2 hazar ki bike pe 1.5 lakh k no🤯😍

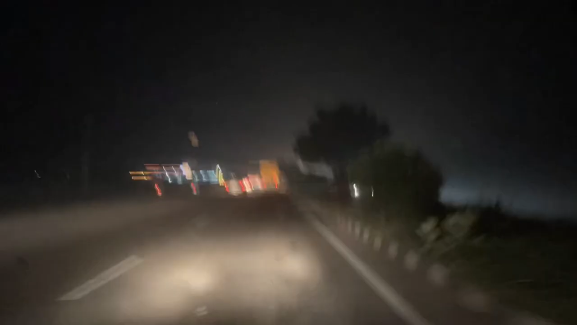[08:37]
तो फ्रेंड्स करनाल सिटी के तो पहुंच गए, और भाई अब यहाँ पे घरोंडा वाला टोल टैक्स आने वाला है,
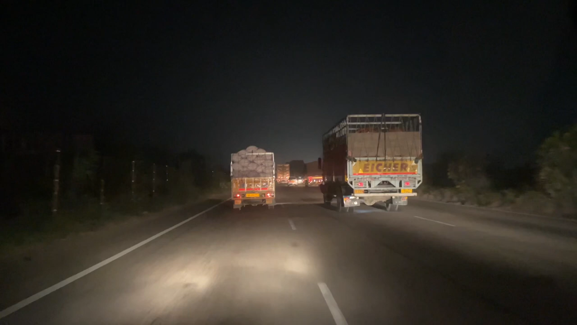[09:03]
तो भाई मैं अभी सीख रहा हूँ, अभी मैं अभी भी सीखने की स्टेज पे हूँ भाई, तो उसके लिए मेरे को माफ करना, लेकिन फ्रेंड्स बस आप लोगों का साथ चाहिए मेरे को और कुछ नहीं चाहिए। तो फ्रेंड्स तुम्हारा भाई पहुंच चुका है पानीपत टोल पे,
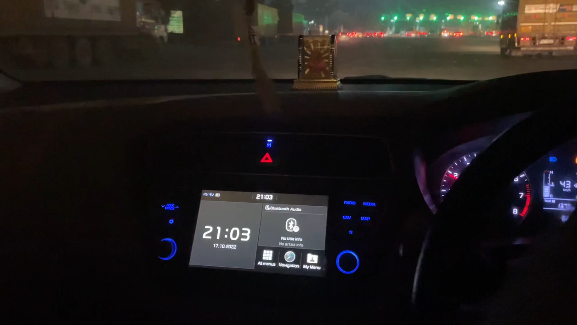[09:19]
और भाई टाइम उसका 9:03, और भाई इसी से आप लगा लो यार करनाल से लेके पानीपत मेरे को 1 घंटा लग गया,
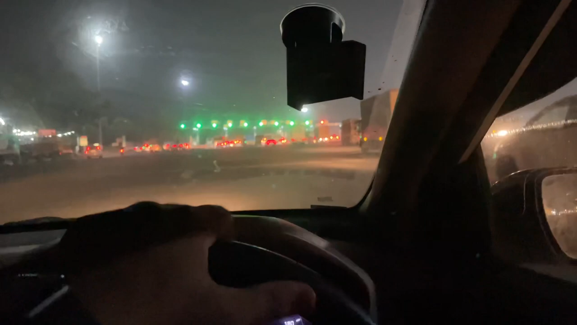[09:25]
तुम्हारा भाई कितने प्यार से कार चलाते ना इसी से पता लग जाएगा तुम सोए हो।
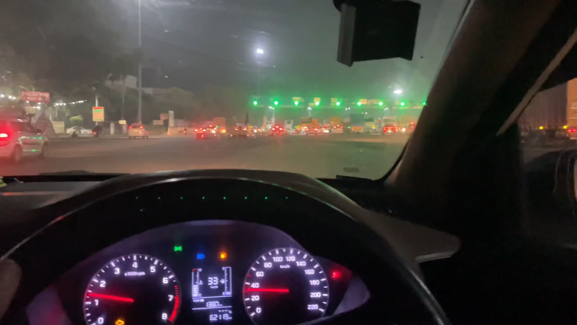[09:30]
फ्रेंड्स जैसे मैंने अभी पानीपत का टोल क्रॉस किया ना भाई, हैंडल छोड़ते के साथ यार उस साइड भाग रही है कार, या तो इस टायर में हवा कम है या पिछले में,